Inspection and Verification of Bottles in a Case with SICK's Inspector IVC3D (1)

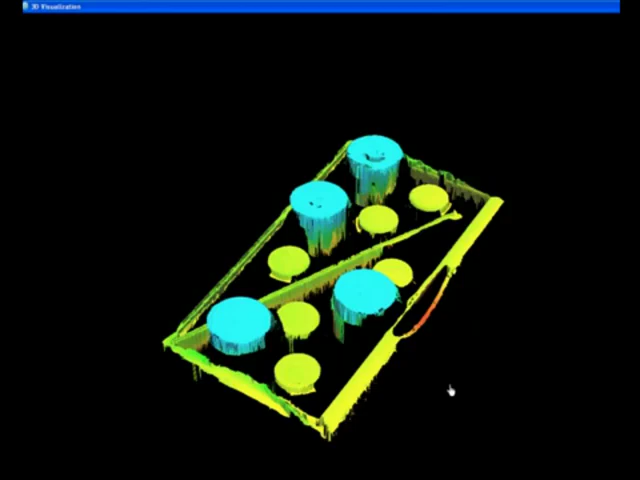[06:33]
color shorter the blue ones are the big white ones so now i can use i can do pretty fancy things i
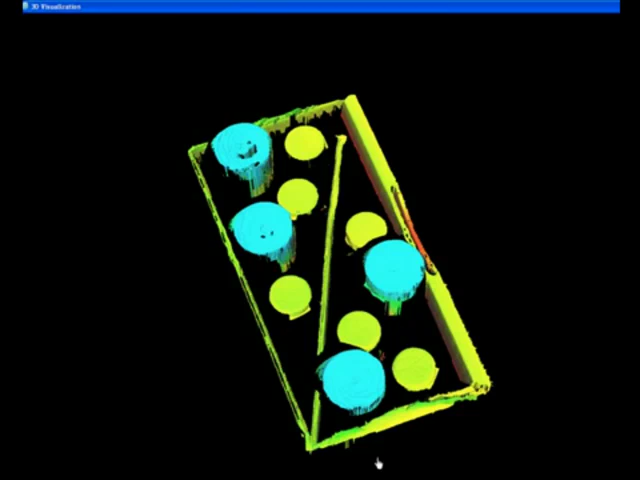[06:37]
can simply distinguish that hey do i have the white bottles which
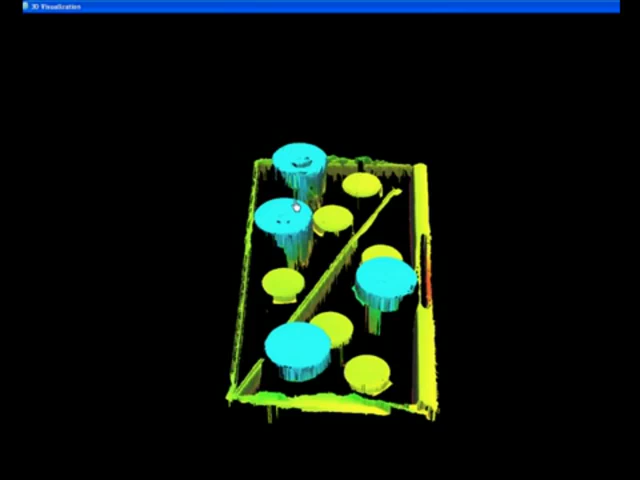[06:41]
are bigger in size or do i have just the brown bottles which are smaller in size i can even determine if there are some bottles falling down quite a bit of options available because now we are not dependent on any touchy lighting mechanics uh our integration efforts
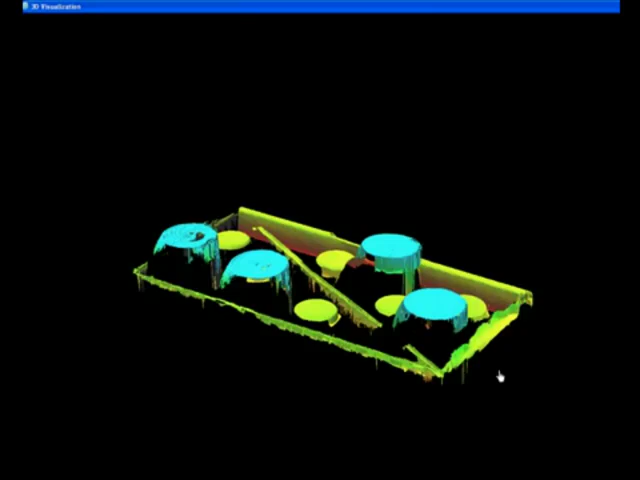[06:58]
it really is really minimized when trying to approach this kind of application